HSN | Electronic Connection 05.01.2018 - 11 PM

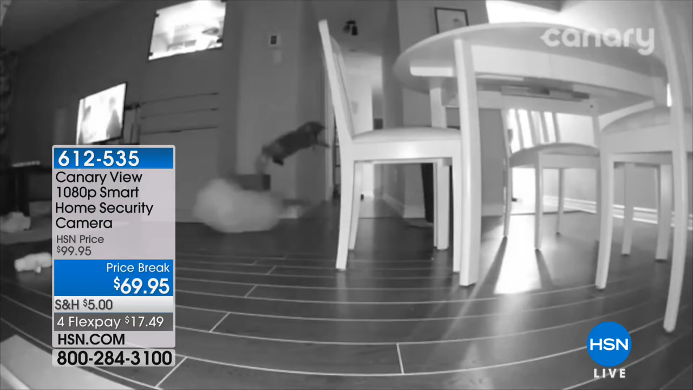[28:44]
So that means you're not getting false alarms all the time when your cat jumping around or your dog jumping around. It will actually tell you when a person is detected. In fact, that's what this is showing you right now. There's a person at home.